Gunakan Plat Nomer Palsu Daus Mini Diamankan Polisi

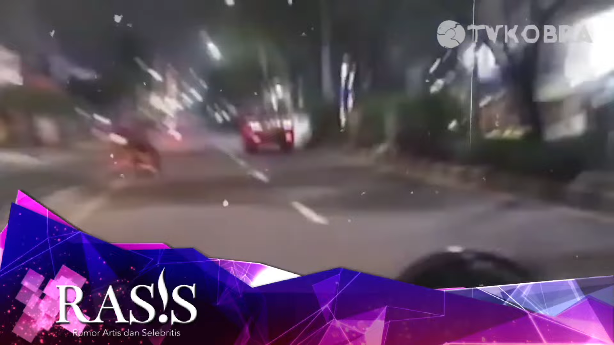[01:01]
kidawas besar supirnya terjaring radia patroli perintis presisi. Jadi karena mobil tersebut menggunakan